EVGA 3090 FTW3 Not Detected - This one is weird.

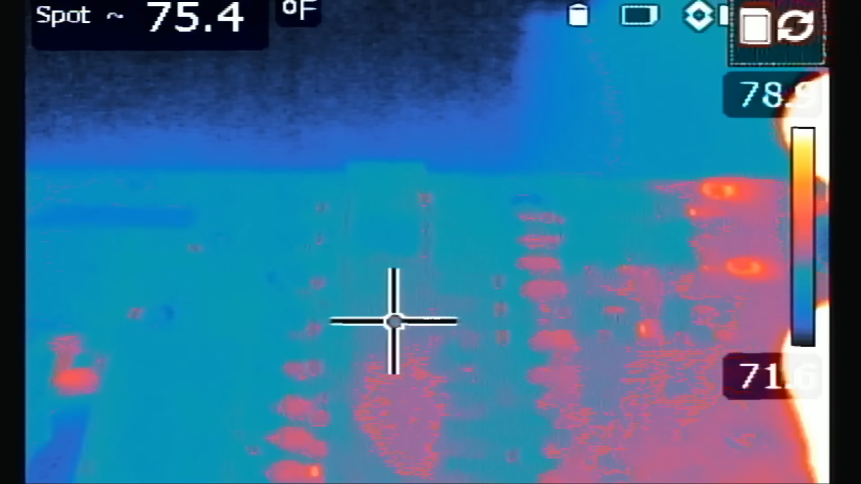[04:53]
On screen: spot 75.4°F
All right. So we're going to inject voltage at the partial short and see what happens. Oh, I see something hot right over here. Not that they are MOSFETs, but something next to memory.
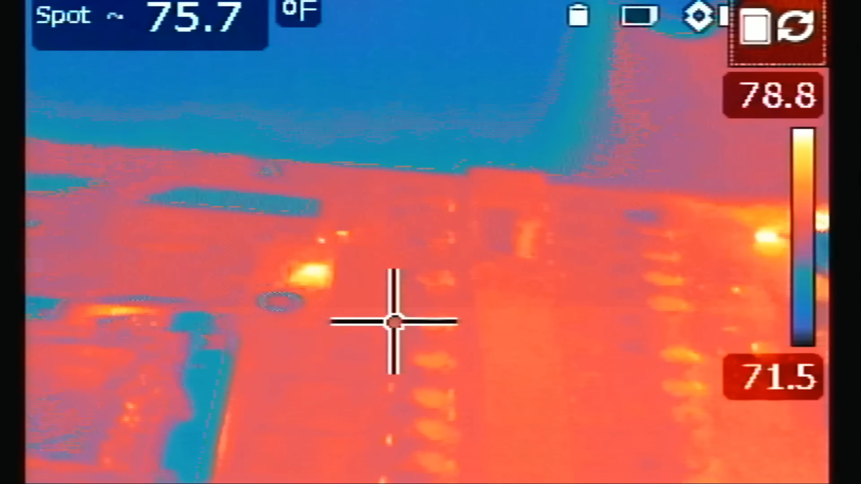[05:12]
On screen: spot 75.7°F
Watch. I got it. I got it.